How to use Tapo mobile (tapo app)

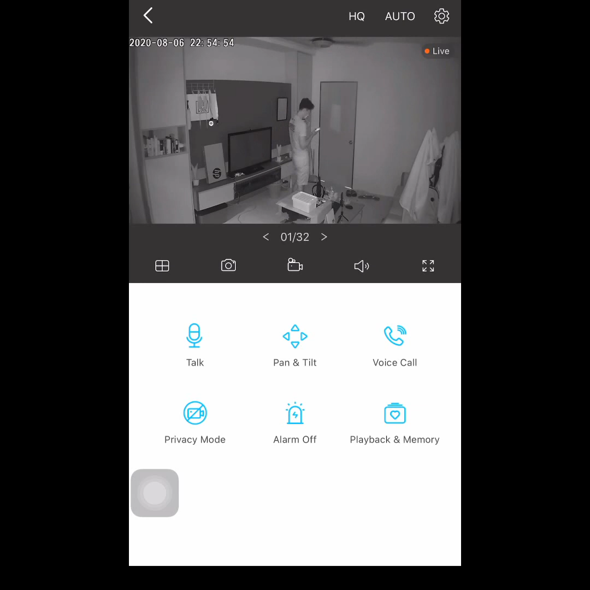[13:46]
so like other security camera and cctv it also have a night vision which is very useful nowadays